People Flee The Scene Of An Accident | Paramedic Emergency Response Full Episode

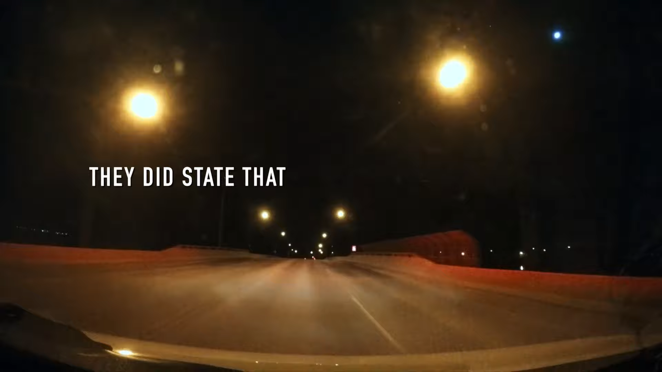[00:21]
People are fleeing scene. Yeah. Chances are that they were drinking or something too, right?
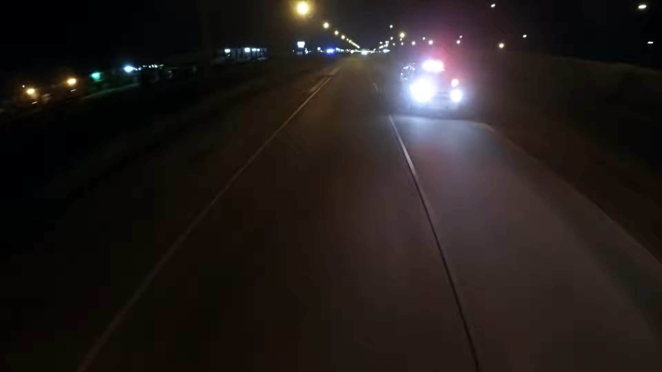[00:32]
So this call is just outside of town, still within the city limits or just on the edge? She's dark out here. Okay, slow down. Right here. Look at this. There's a lot of lights.